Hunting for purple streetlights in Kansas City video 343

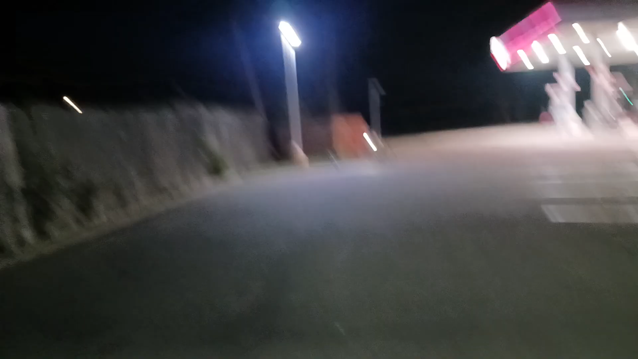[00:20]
so that's the purpose light out of these lights I guess it really doesn't look